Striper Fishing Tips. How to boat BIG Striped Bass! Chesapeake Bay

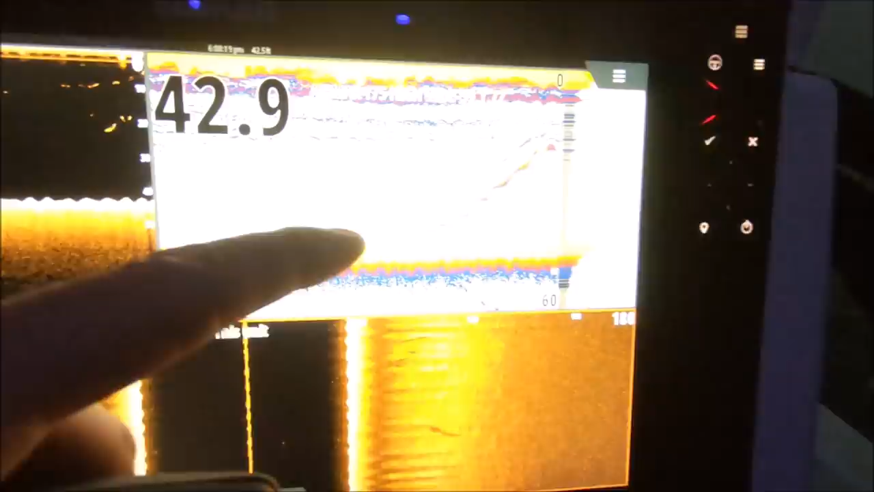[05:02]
There's his fish right there on the fish finder coming up.